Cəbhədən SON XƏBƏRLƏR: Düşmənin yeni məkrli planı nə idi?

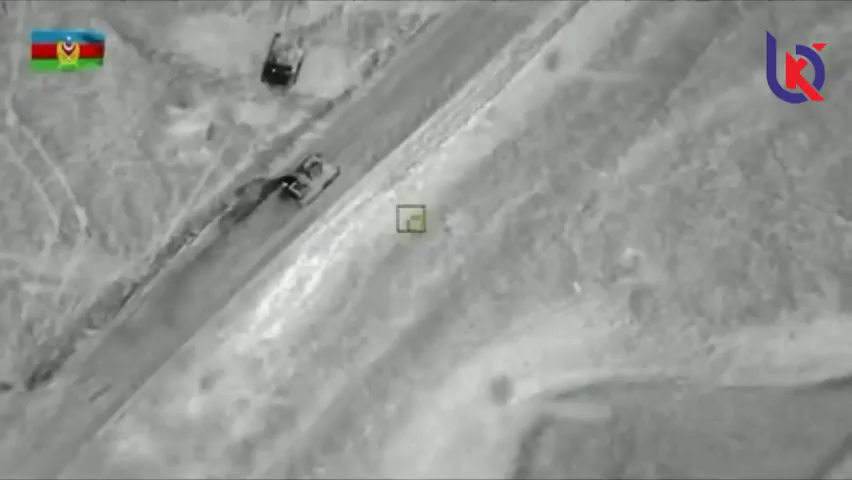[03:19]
ermənistan tərəfi mətbuatda və sosial şəbəkələrdə həqiqəti əks etdirməyən feyq məlumatlar paylaşmaqda davam edirlər. Lakin Azərbaycan Müdafiə Nazirliyi adekvat olaraq real
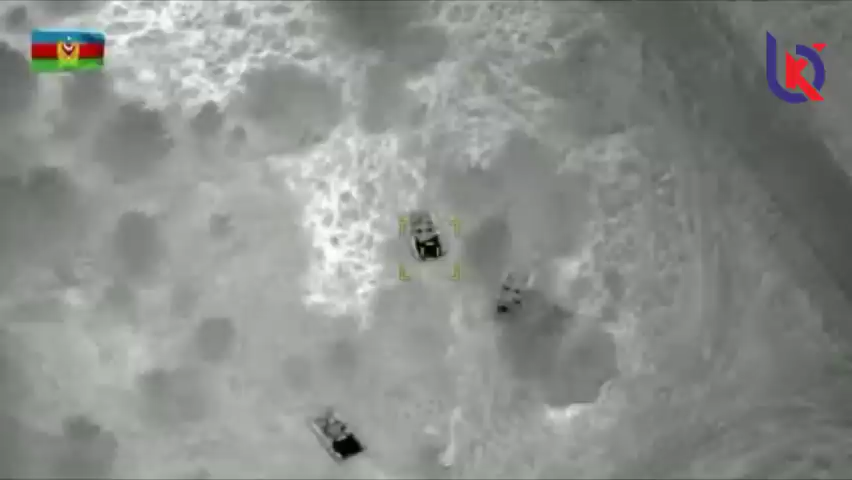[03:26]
olmayan məlumatları video və foto olaraq sübut edərək təksib edir.